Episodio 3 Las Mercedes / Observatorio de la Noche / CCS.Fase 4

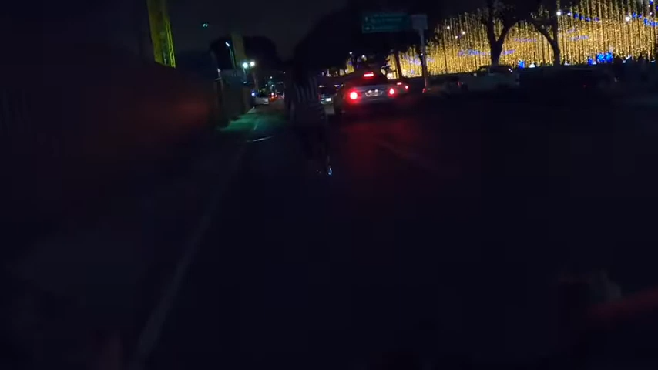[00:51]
hay mucha gente tomándose fotos con las luces en el río estas tiendas de arbolitos están abiertas
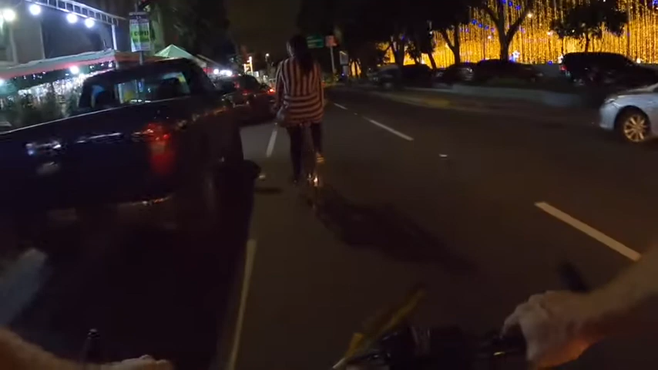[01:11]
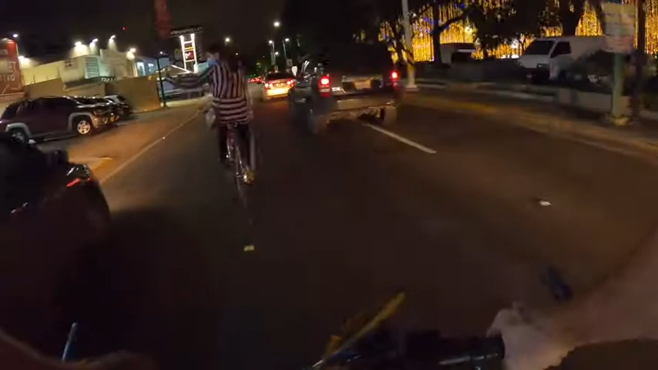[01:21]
balconata romana abierta con muchísimos carros en la puerta el tinajero también está abierto el sports club de esa calle está abierto
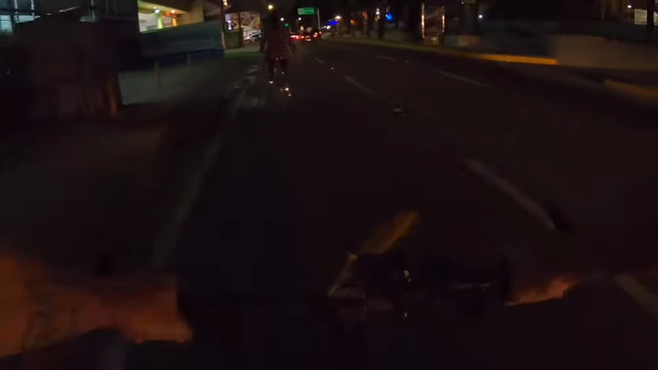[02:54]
El solar del Este Está abierto
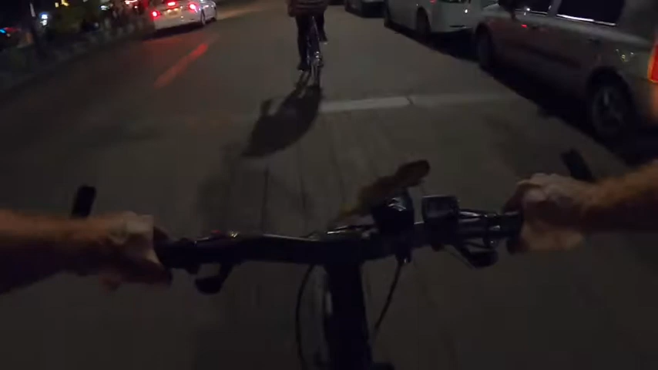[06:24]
aquí sigue abierto a toda la feria de food trucks en la plaza
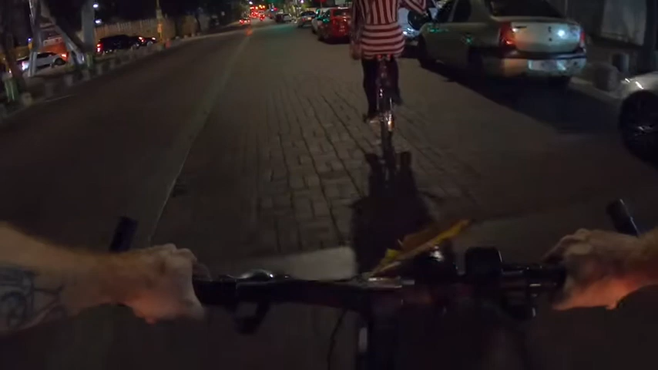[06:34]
y también está abierta la carpa de las mercedes sigue abierto caprichos
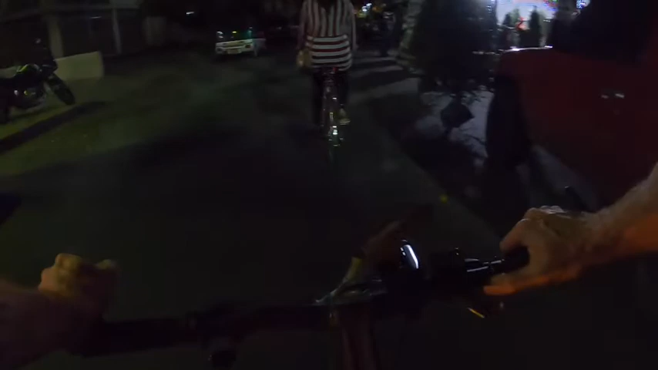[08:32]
bodega express también está abierto y esta tienda de arbolitos de navidad también está abierta
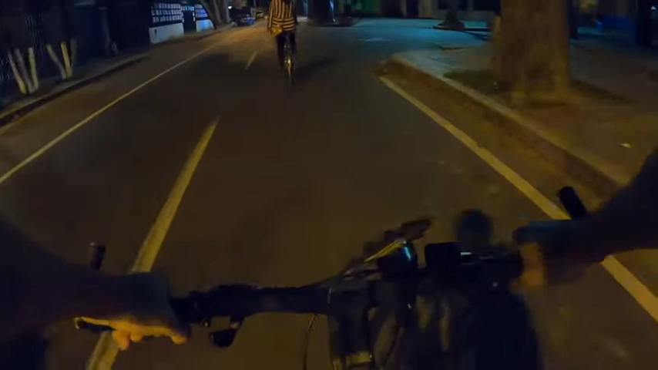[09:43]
el fermatodo está cerrado también aquí el perrero está abierto con muchísima gente tres policías comiendo perro caliente
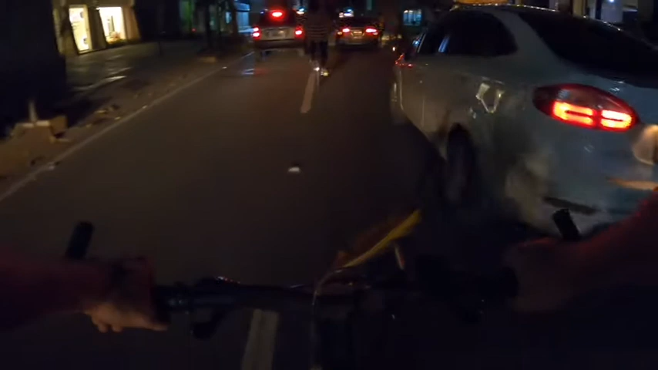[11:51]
aquí a la derecha Café and Lounge Tula está abierto con mucha gente vale parking
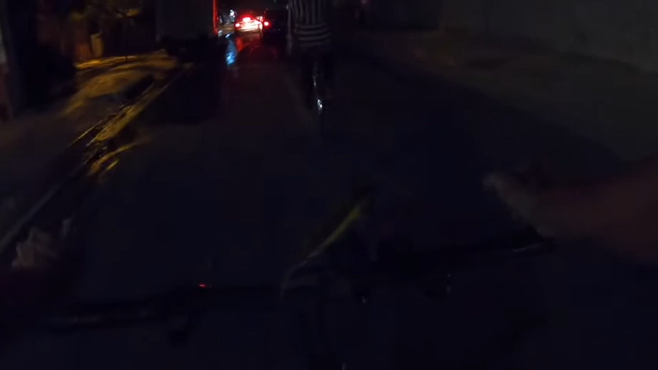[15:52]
Muy poca luz en esta calle.
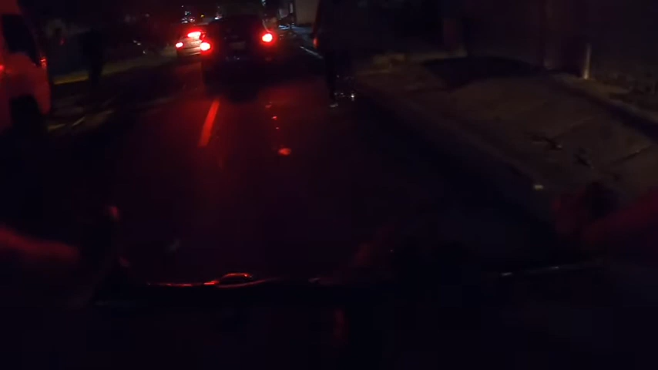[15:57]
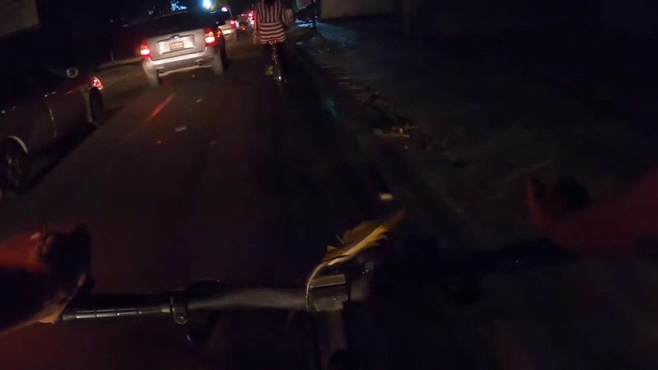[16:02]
Algunas luminarias están encendidas. Araxiburger aquí a la derecha está abierto. Y Cotto a la izquierda también está abierto. Esta calle tiene tránsito hoy bastante. Hay muchos más carros que en los dos días anteriores.